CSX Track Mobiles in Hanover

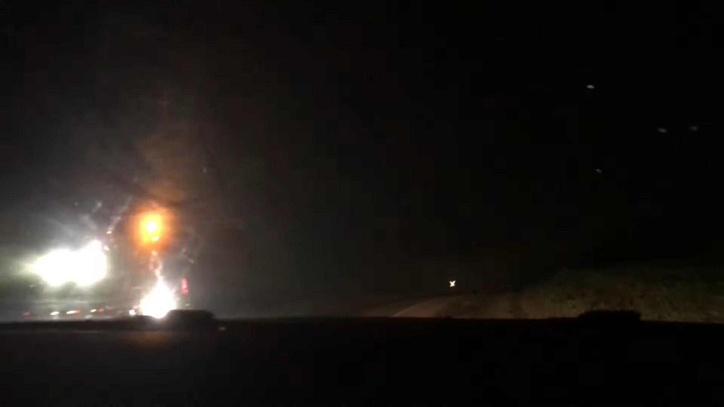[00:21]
But I just want to tell you what this is. This is between Porter's and Smith Station. I shoot a lot here. You've seen a lot of chases here. And they've been working all the way down from Blue Ridge Summit doing track work. And they finally got all the way down to here. So, yeah, you can see them all working.